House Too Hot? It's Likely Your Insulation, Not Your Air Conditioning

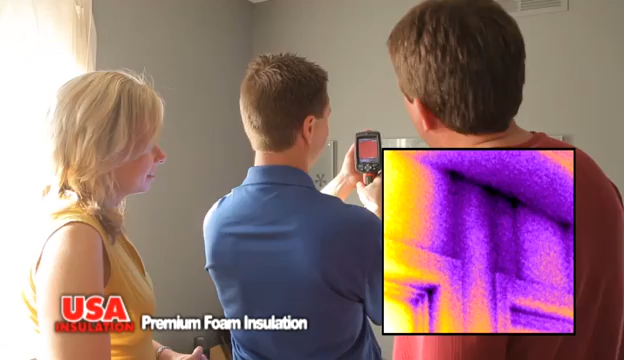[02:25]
A thermal image shows where cool air is leaking out and hot air is getting in. And we can suggest ways to fix the problem. It may or may not be your insulation, but USA Insulation will let you know.